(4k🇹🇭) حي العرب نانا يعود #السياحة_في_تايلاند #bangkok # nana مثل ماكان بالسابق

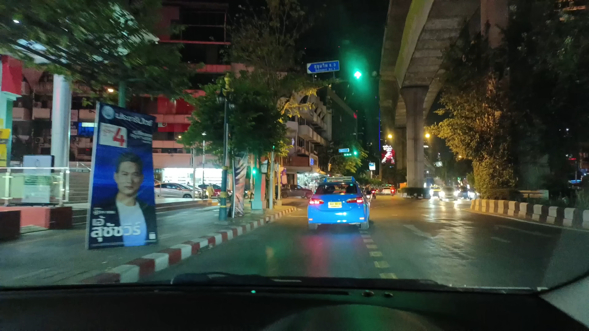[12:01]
اخوان طبعا هاي بعد ما صورنا ناخذ لكم جوله مختطفه في السكن بيت وشارع 11 حي العرب.
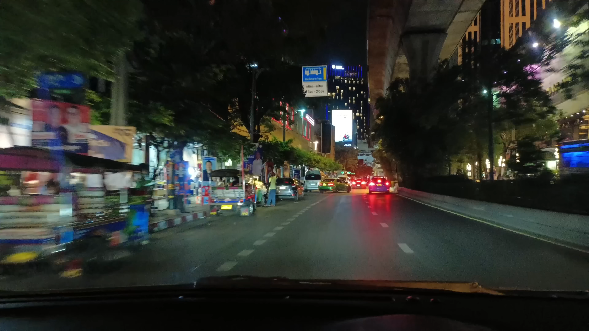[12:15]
لاحظوا اخوان اجواء الليل في منطقه حي العرب. سكن بيت طبعا هذا محطة نانا فوقنا نانا.
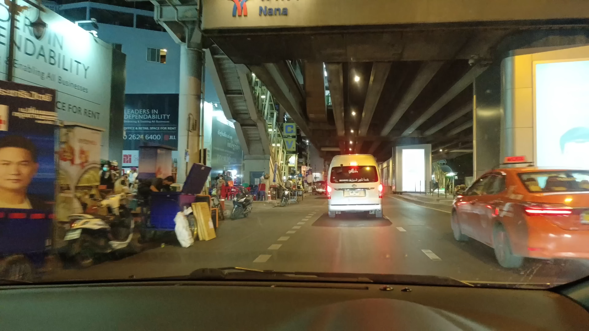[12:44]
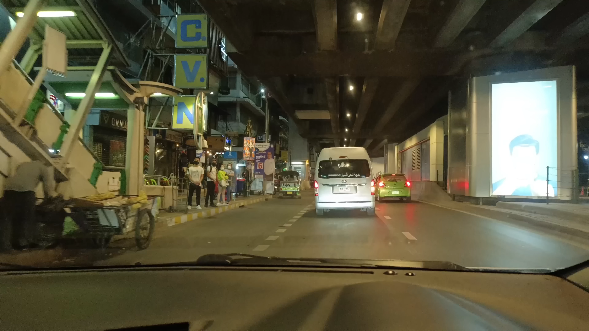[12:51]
ستيشن بي تي اس ننصح باستخدامه طبعا هذا. وهذا قدامنا سوي 11، ندخل بسوي 11 نشوفكم الحياة بليلة.
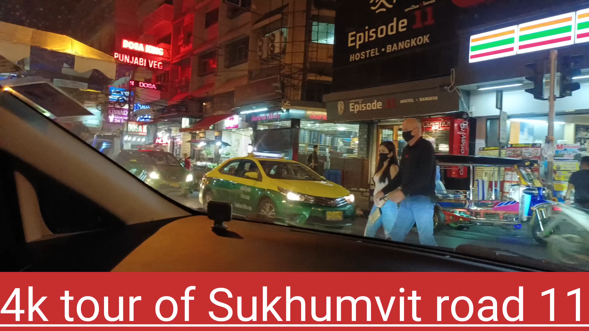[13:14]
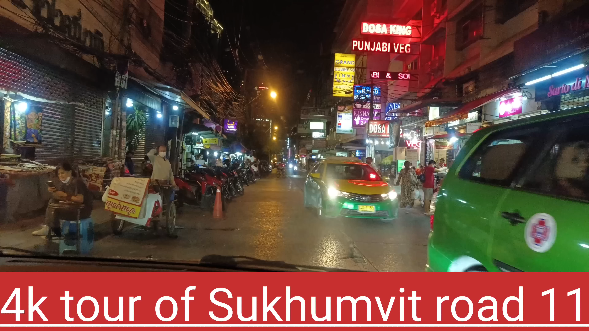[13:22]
تاكسيات طبعا وناس عرب موجودين بي.
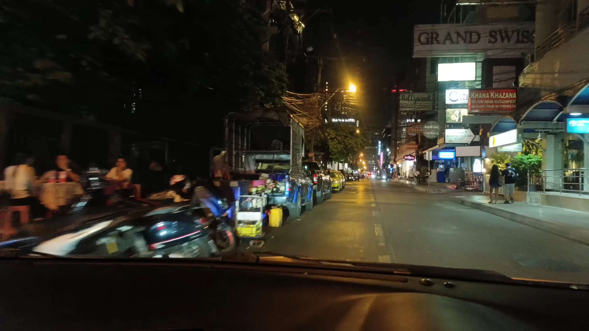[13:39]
هذا شارع 11 اخواني، شوفوا الحركة بي. في مطاعم هندية، هاي في بارات مفتوحة سوي 11، ديسكوات مفتوحة رجعت، مطاعم
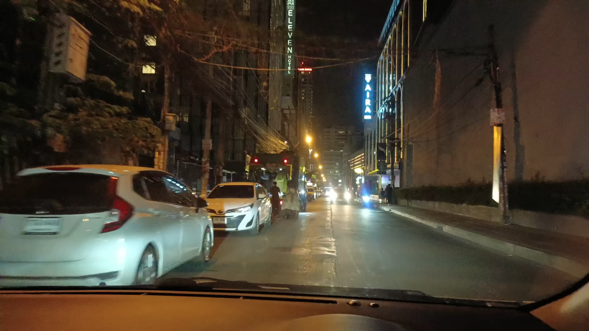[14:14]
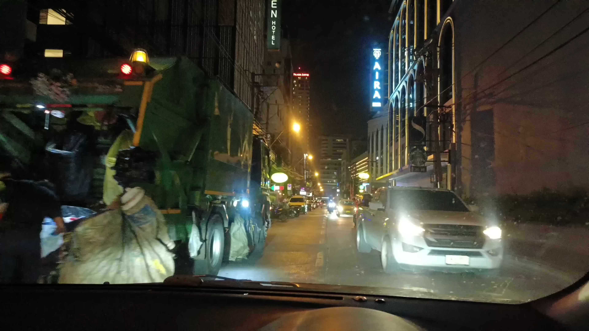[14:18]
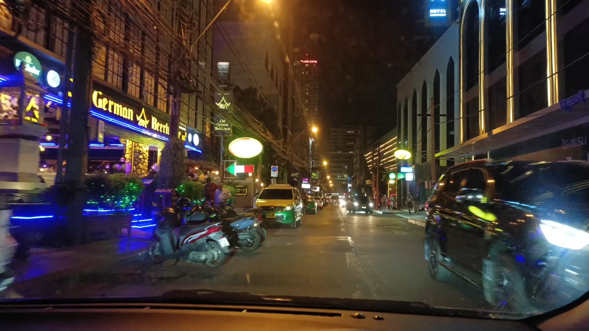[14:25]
لكن شيء على شيء اخوان جميل هذا الشارع. شوية بي زحمة
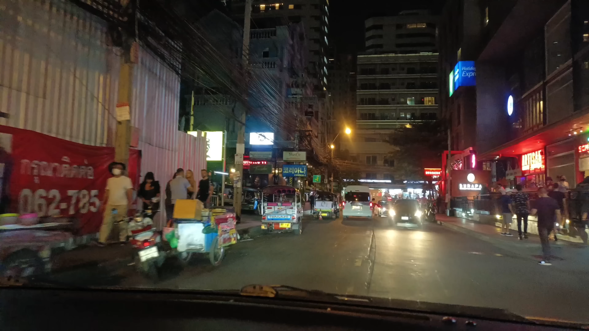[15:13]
طبعا هاي من اجانب هواي هنا يتوافدون.